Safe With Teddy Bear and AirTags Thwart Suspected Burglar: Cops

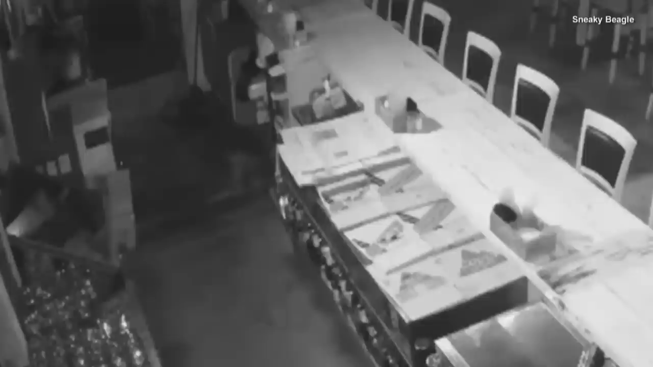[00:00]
They say third time's the charm, but in this case, police say after a fourth break-in, they caught this suspected burglar.
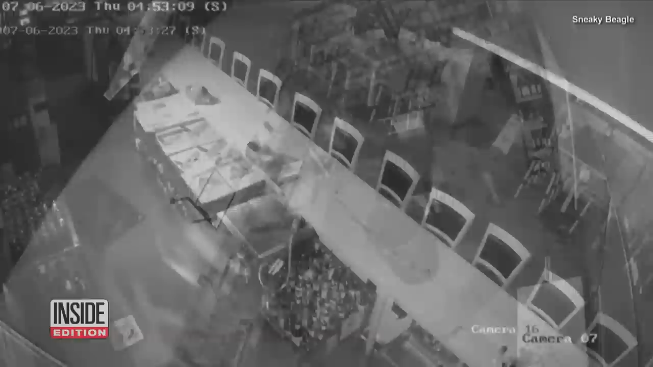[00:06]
Police say he repeatedly broke into this Myrtle Beach, South Carolina restaurant and stole it safe with the cash in it.
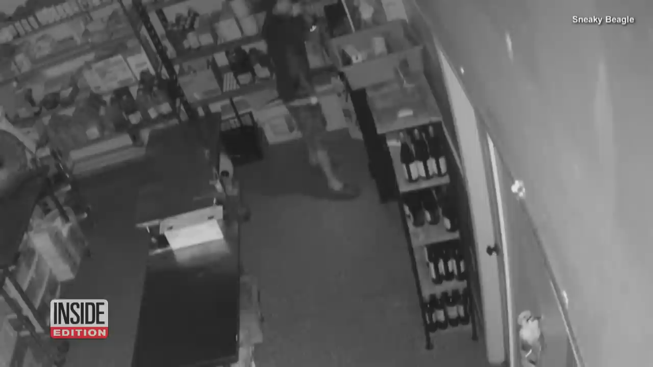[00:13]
Other businesses in the area say they were hit too.